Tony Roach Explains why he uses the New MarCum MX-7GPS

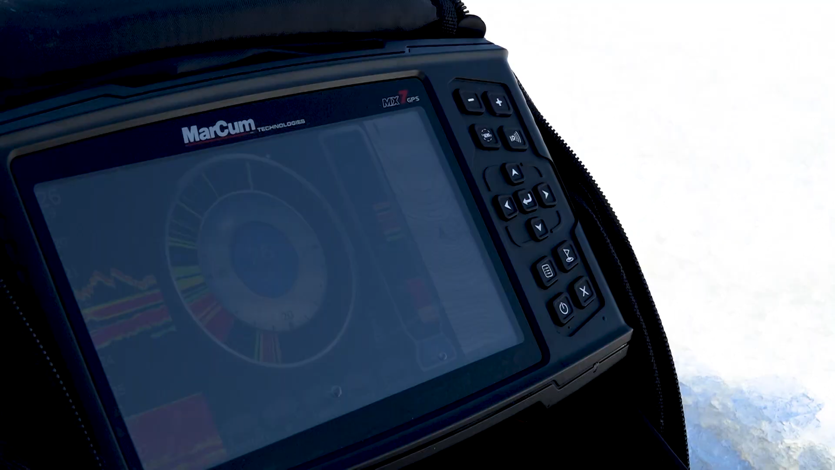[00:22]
settings right on the display built for every ice anglers need
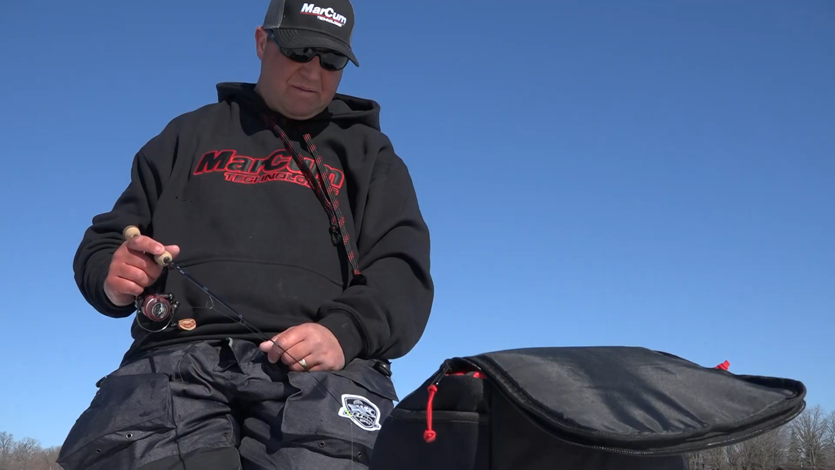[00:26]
so what I like if I'm out hole hopping I can
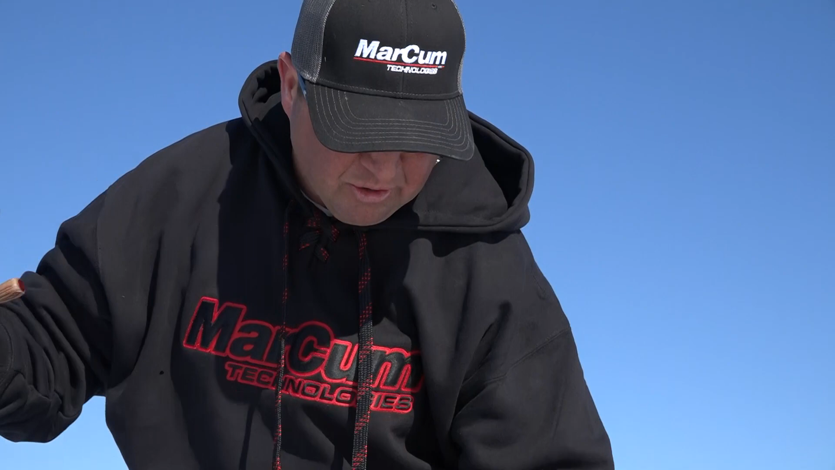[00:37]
go from that map display setting I can share the screen I like to run like a chart zoom a vertical zoom
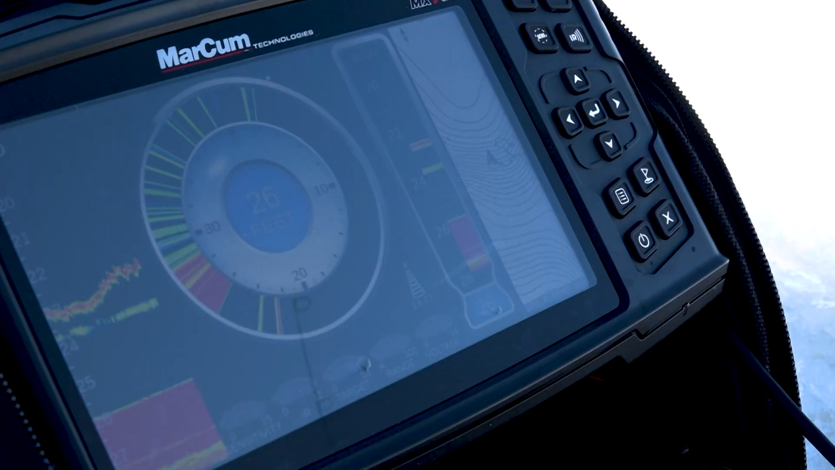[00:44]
so I can really tune in on what's going on down there and what's great about Markham is you have movable zoom that's really important especially